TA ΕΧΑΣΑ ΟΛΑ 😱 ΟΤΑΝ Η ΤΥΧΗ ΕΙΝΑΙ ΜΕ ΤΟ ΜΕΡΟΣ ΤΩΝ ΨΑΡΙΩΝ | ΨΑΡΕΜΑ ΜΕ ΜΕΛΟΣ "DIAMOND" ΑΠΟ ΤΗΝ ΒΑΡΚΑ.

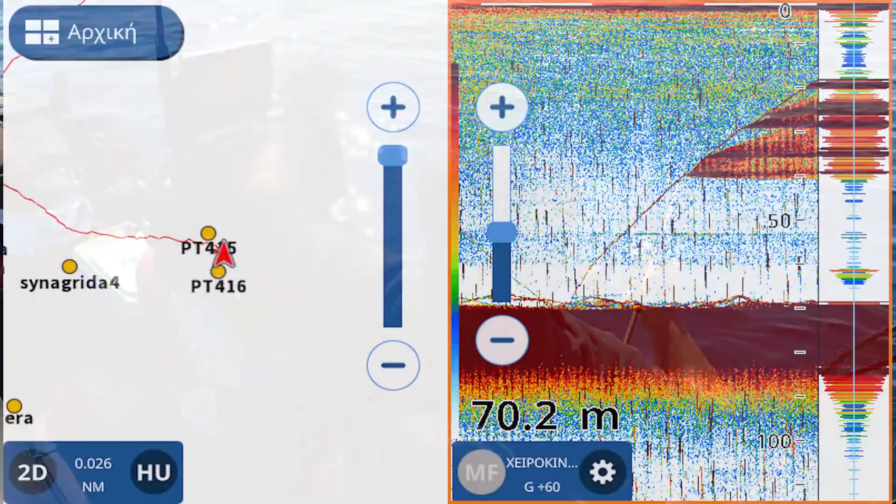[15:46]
On screen: depth 70.2 m
Για να δούμε τι είναι. Πάντως είναι καλό ψάρι. Για να δούμε τι. Χτυπάει περίεργα, έχει πιαστεί περίεργα. Τι σκατά είναι αυτό, ρε γάμο.
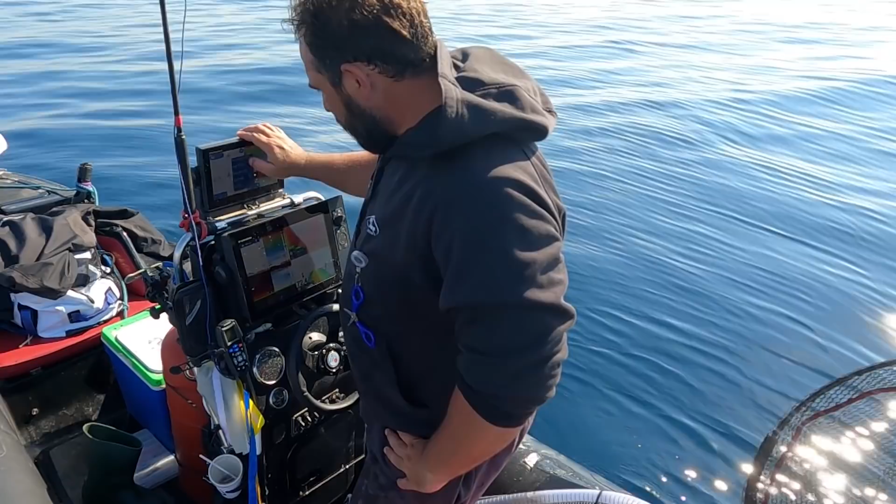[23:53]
Πατάω εδώ και πατάω σκηνή. Ρε παιδιά, έβγαλα όλο αυτό.